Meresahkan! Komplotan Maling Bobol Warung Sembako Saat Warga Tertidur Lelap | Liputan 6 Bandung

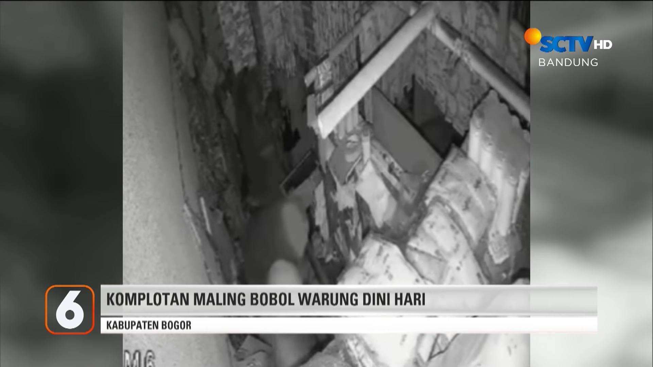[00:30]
Dari rekaman kamera CCTV, komplotan ini terlihat sangat profesional. Mereka datang menggunakan mobil.